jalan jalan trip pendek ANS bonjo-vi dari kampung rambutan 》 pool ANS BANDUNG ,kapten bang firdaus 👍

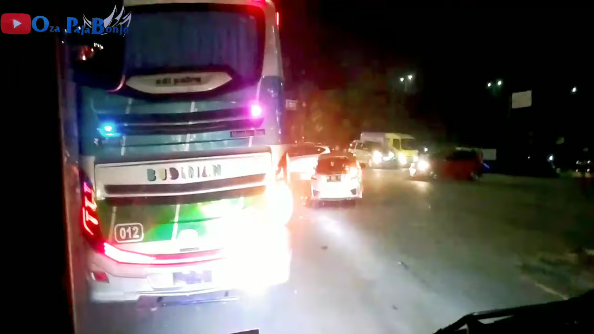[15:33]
Masuk tol Bekasi Timur arah ke Cikampek, lanjut ke Bandung teman-teman.
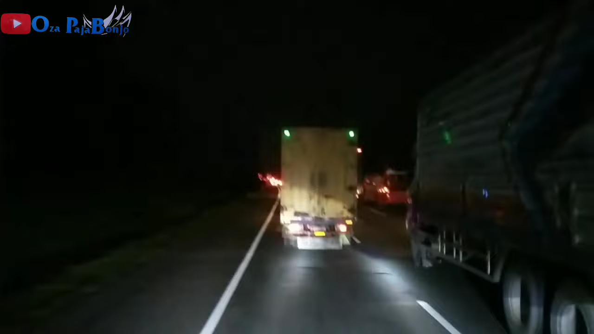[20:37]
Kita sebentar lagi arah ke kiri Prabulenyi, arah ke Bandung. Ditonton terus ya video ini teman-teman.
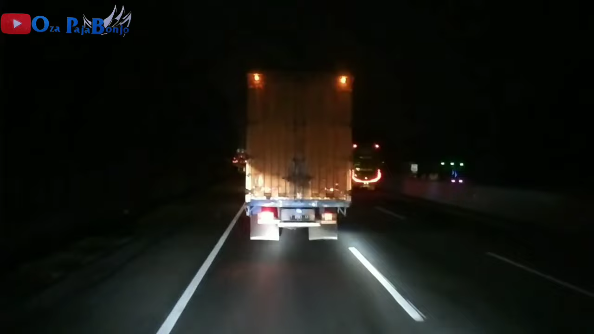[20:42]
Jangan lupa subscribe, like, and comment, dan nyalakan loncengnya. Terima kasih.
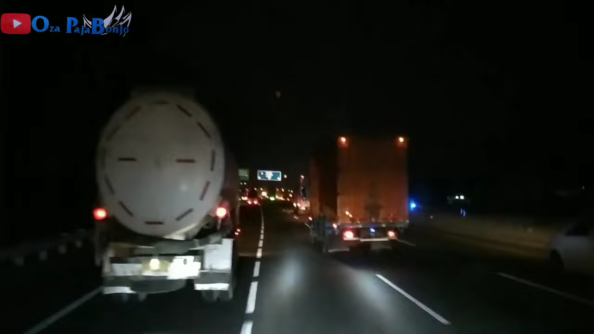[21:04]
Kita di depan belok kiri ya teman-teman ya, kalau lurus itu ke arah Cipali, arah Cirebon, tol Transjawa. Kita ke kiri nih sekarang.
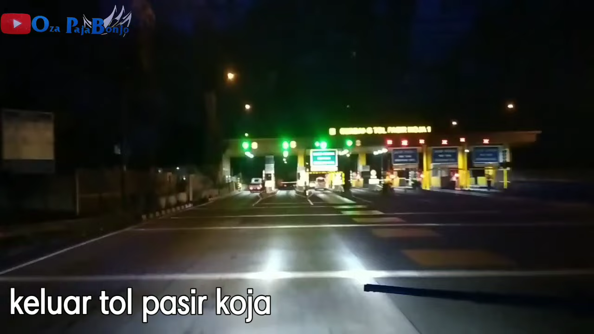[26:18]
Di depan ini lampu merah, belok ke kanan teman-teman ya, sudah mendekati Pool INS Popo teman-teman ya. Ini jalur-jalur bis-bis Sumatera di sini semua ini.